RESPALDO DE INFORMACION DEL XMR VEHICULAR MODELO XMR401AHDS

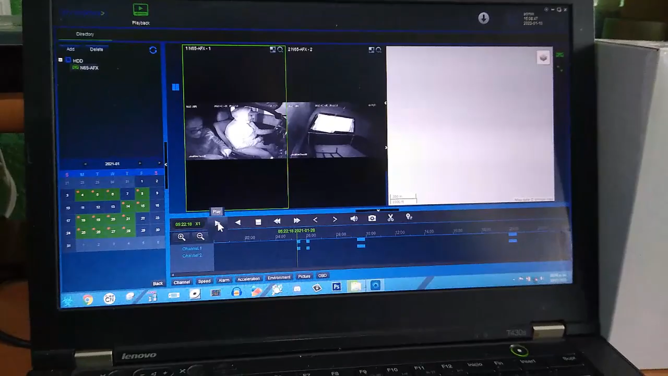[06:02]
nosotros le podemos dar reproducir rápido podemos
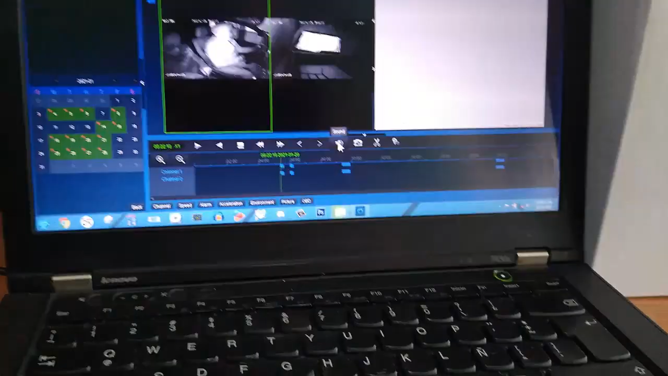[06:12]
escuchar el sonido que más podremos tomar una imagen
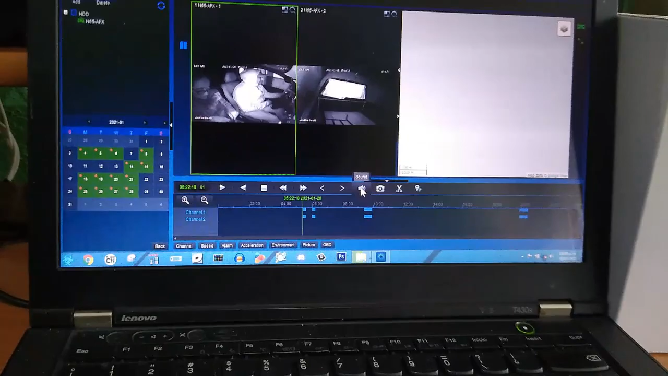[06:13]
y en la parte de aquí donde se aparece una tijera
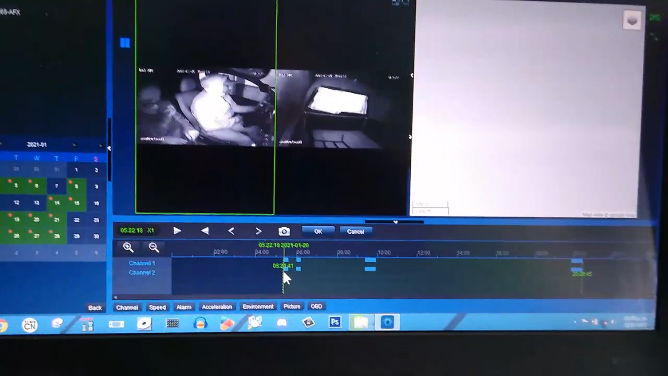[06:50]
el horario vamos a proceder en darle ok
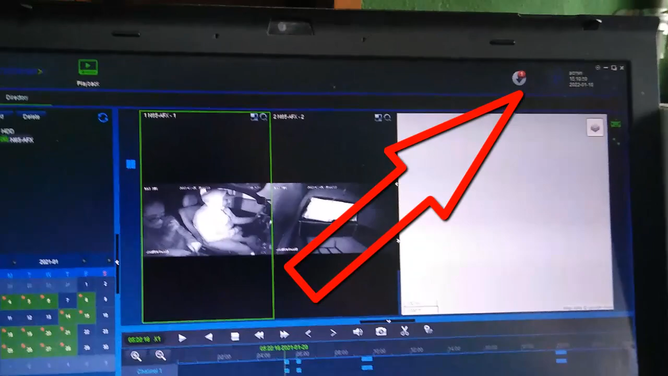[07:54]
la podemos visualizar está procediendo a descargarlo y convertirlo a mp4